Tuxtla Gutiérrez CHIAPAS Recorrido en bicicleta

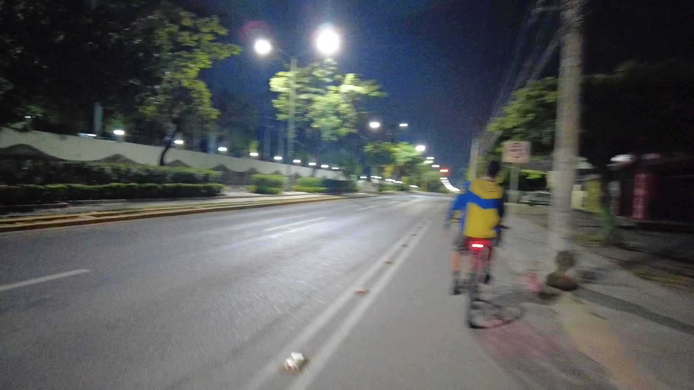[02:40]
Está muy tranquilo, muy tranquilo, muy silencioso. Son las 10 y media de la noche. Miren la ciudad.